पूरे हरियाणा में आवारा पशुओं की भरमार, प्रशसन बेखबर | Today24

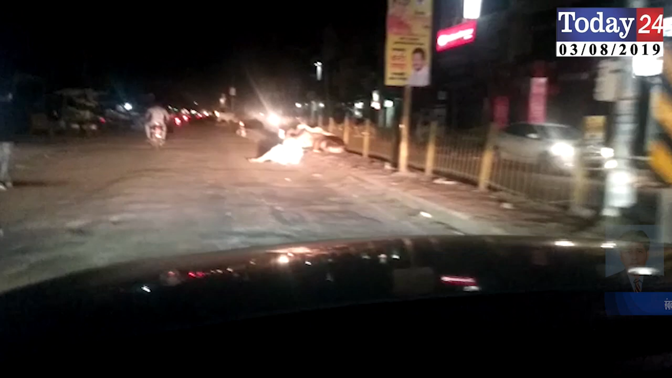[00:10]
पूरे हर्याना में आवारा पश्वों की भरमार है लेकिन पुरुचेतर रोड और अंबाला रोड पूरे शहर में आवारा पश्वों की तादात इतनी जादा है कि आए दिन सड़क में हाथ